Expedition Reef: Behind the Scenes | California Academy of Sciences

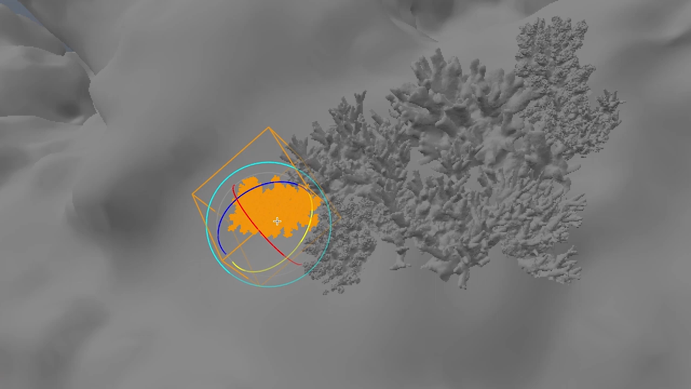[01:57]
it you scale it you kind of orient it different ways